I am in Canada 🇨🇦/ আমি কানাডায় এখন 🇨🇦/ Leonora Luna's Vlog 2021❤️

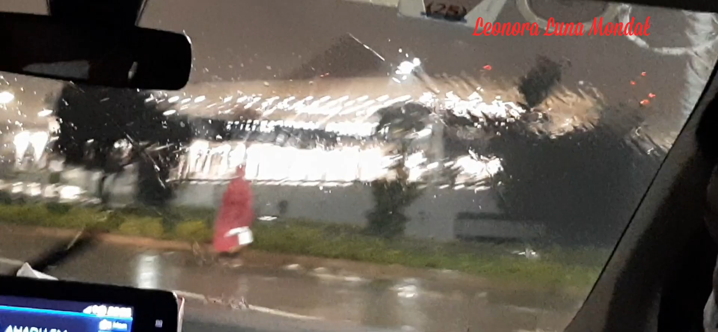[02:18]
We are on the way to airport. It's raining and cloudy.